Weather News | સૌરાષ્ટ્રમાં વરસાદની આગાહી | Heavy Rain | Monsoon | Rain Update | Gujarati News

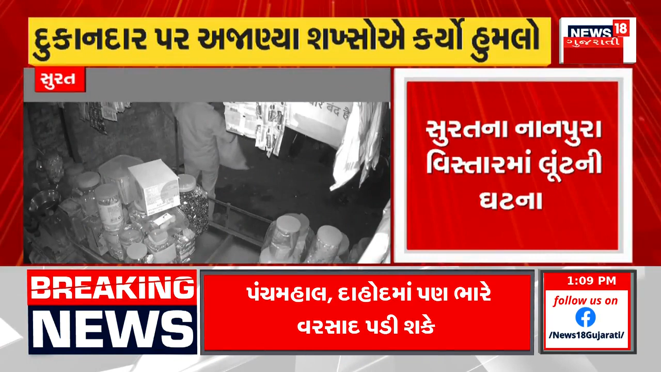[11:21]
રોકડ અને સોનાની ચેઇન લૂંટી ફરાર થયા. લૂંટે સમગ્ર ઘટના સીસીટીવીમાં કેદ થઈ છે. ઘટનાની જાણ થતા જ પોલીસ ઘટનાસ્થળ પર પહોંચી હતી. દુકાનદાર ઇજાગ્રસ્ત થતા તેને હોસ્પિટલ ખસેડવામાં આવ્યો.
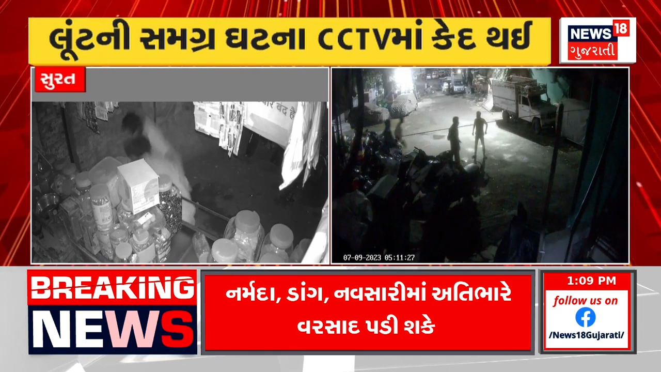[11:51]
આ સમગ્ર ઘટના સીસીટીવીમાં કેદ થઈ જાય છે. દુકાનદાર ઇજાગ્રસ્ત થતા તેને હોસ્પિટલ પણ ખસેડવામાં આવે છે.
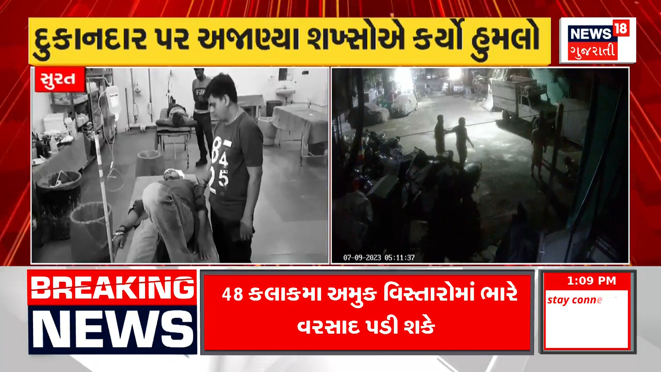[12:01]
તો નાનપુરા વિસ્તારની આ ઘટના કે જ્યાં દુકાનદાર પર અજાણ્યા શખ્સોએ હુમલો કર્યો.